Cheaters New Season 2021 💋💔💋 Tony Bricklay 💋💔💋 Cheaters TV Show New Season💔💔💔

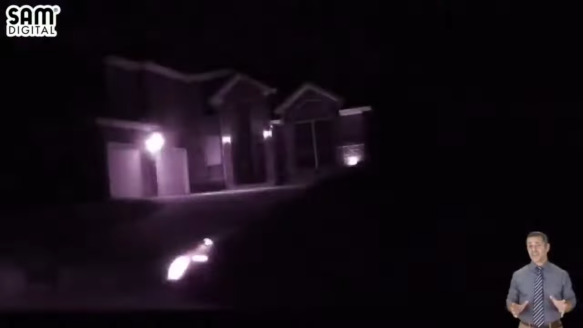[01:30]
This evening, investigators spot an unfamiliar car as it pulls into the driveway. An unknown female gets out and walks to the house. The suspect, Lilith Bricklay, comes to the door.
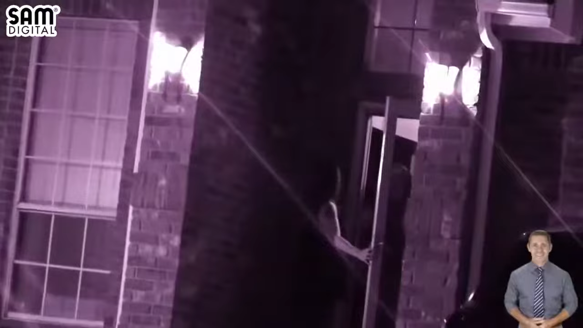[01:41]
She greets the unknown woman with a hug before allowing her entry. Past couple of times I've come home, the house has been a little bit more messy.
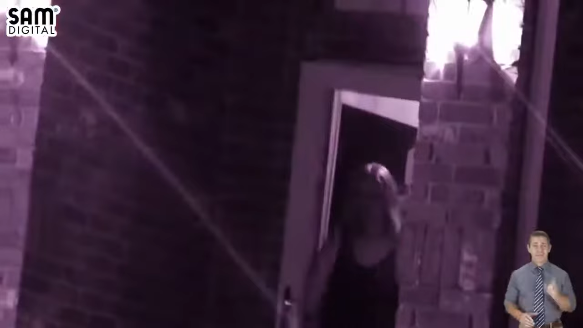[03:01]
Sometime later, suspect Bricklay and her companion say their goodbyes with a jocular hug. As the suspect closes the door, her guest leaves and the night surveillance ends. I can't forgive her this time if I find out she's cheating. I just can't do it. You know, what's that going to say about me?
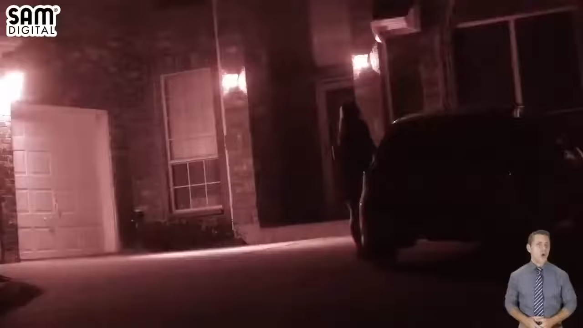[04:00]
The woman, identified only as Eden, stalks to the door where suspect Bricklay greets her.
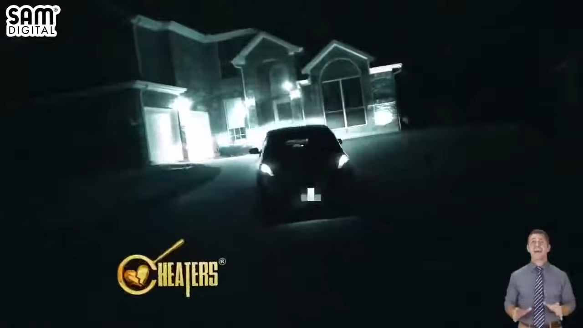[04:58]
And like in previous days' surveillance, the suspect's consort appears as well. With her guest gaining entry to the home, the hidden cameras show Mrs.
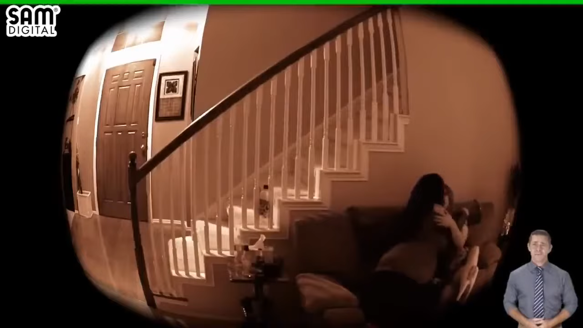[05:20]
The suspected adulteress pushes the envelope beyond just kissing when she removes her top. Soon after, the kissing resumes and the suspect's bra joins the shirt on the floor.